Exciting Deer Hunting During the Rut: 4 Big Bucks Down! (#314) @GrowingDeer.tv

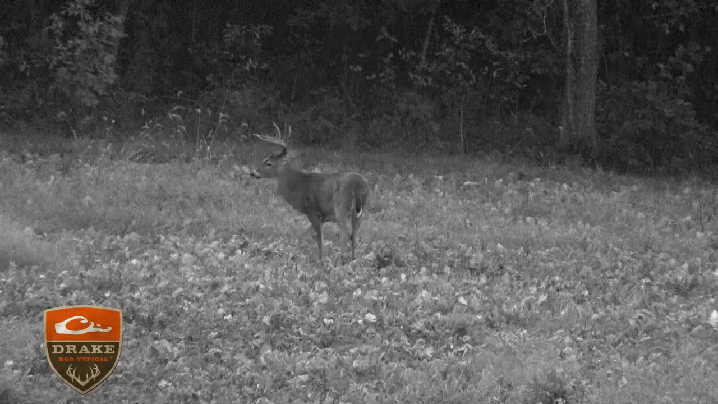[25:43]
where he was standing when he was out of range for the prime but guess what he wasn't out of range